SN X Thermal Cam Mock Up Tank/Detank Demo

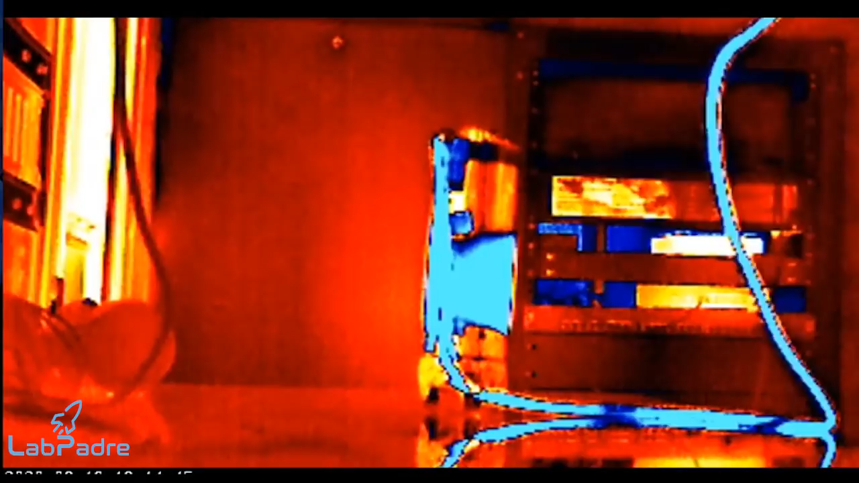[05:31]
I can actually see frost. Oh, wow. Just like, I wish I, I should have set up a, uh,
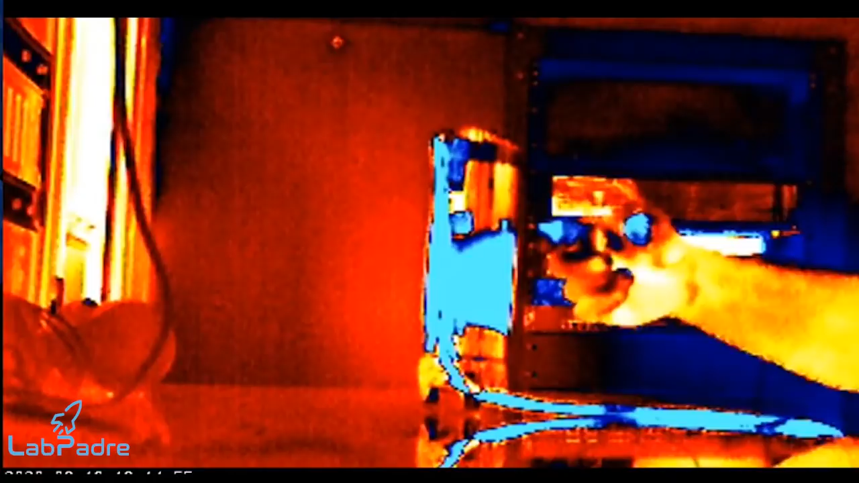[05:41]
a regular camera too, but there definitely is frost. Frost line is about right.
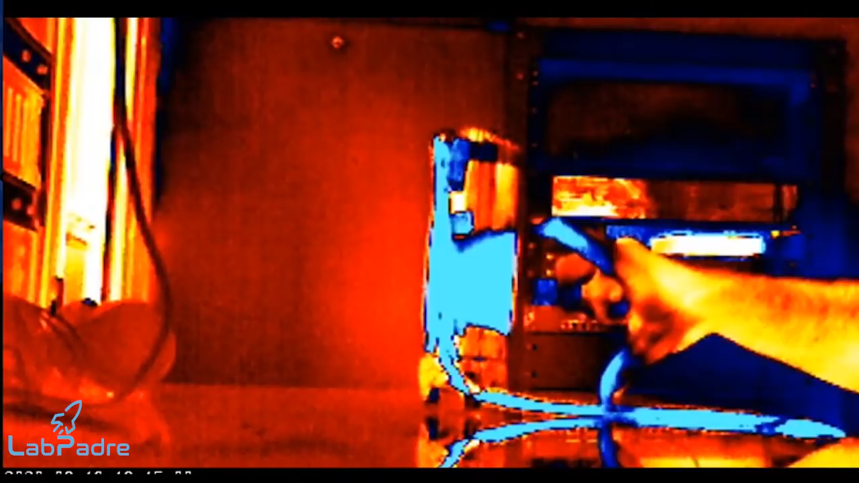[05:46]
Yeah, that's about, yeah, I guess that's about where that's at. That's all the fluid. Oh, wow. The, uh,
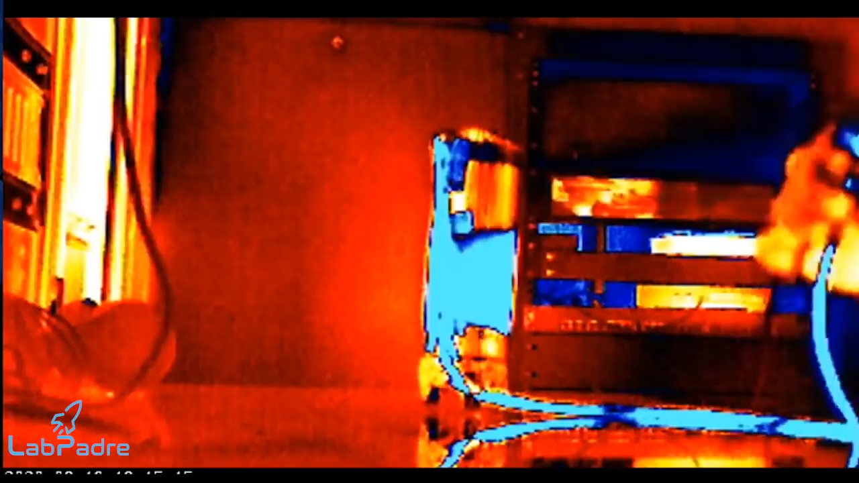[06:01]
the tube got kind of rigid too. It was really flaccid before. Now it's rigid. Did I just say flaccid? Okay. So, uh, now that we got the tank semi-full, we're going to go ahead and start the detanking process.
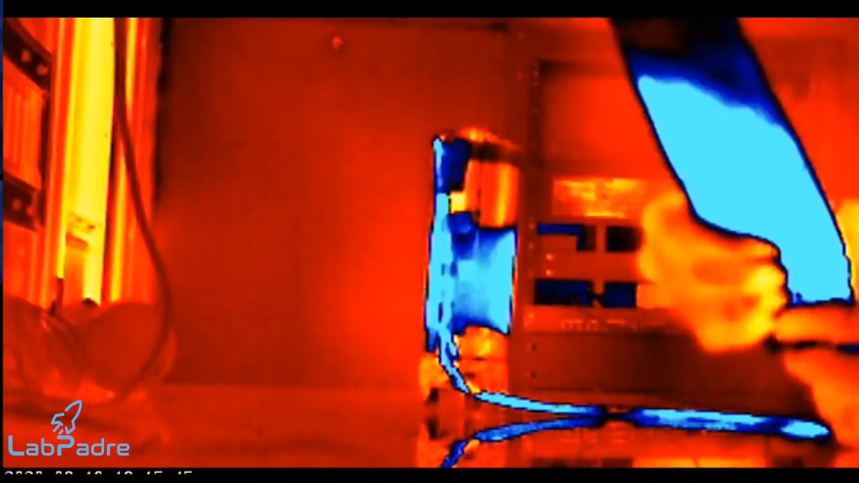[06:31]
You can see here what's left over of the bag. Okay, now we are back to detanking.
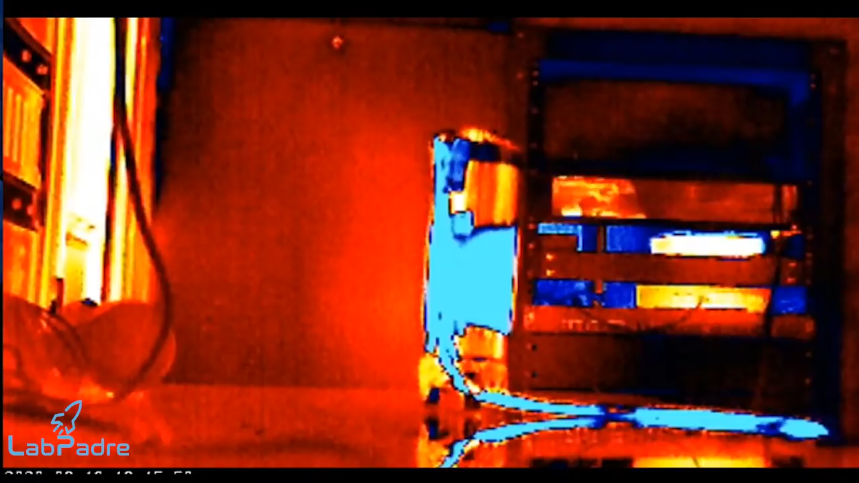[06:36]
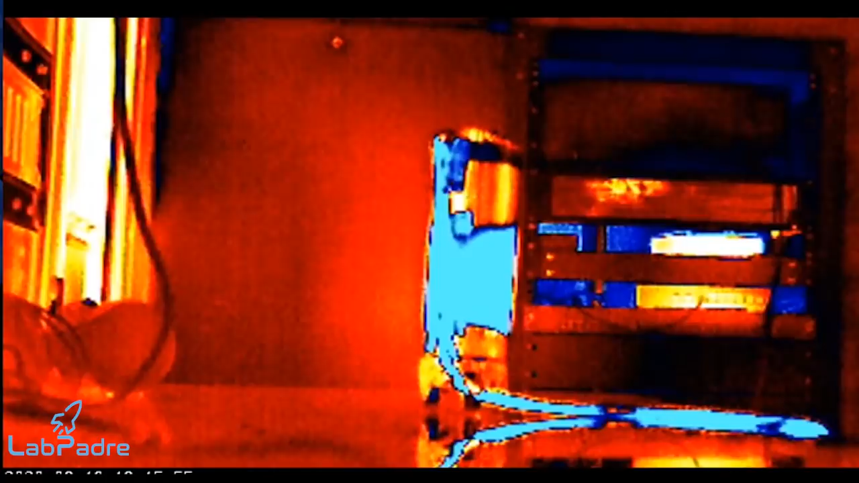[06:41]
All right. Let's see what's going on here. Are we filling up yet? We are filling. The tank farm is filling back up. As you can see, it's totally white again. We'll see how long it takes it to, uh, change colors back to normal ambient temperature.